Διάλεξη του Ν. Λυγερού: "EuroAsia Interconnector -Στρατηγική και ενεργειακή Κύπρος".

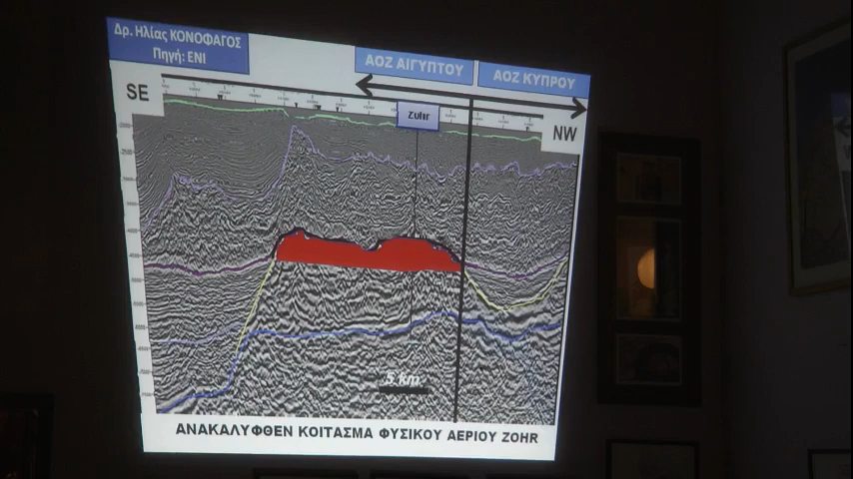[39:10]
Εδώ έχουμε το γεωλογικό, βλέπετε ότι αυτό μπαίνει στην αόση της Κύπρου και απλώς εφάπτεται η δομή που έχει το αέριο. Όμως αυτό που δεν έγινε πολύ σωστή αξιοποίηση είναι η επόμενη εικόνα, που είναι η κρύβα, την απορροσιάσα όμως.